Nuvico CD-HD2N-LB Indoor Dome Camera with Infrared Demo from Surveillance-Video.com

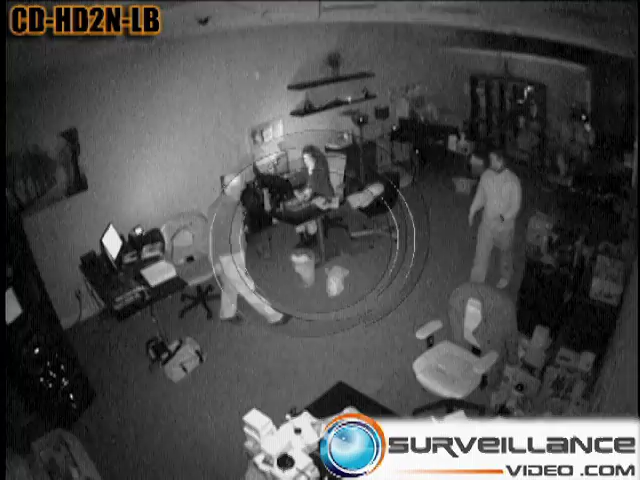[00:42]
Here you can see that the camera is pointed directly at the woman's desk, but if we pan this camera towards the right, towards the bookcase on the back wall, these infrared illuminators would cast and you would be able to see everything in this entire room. .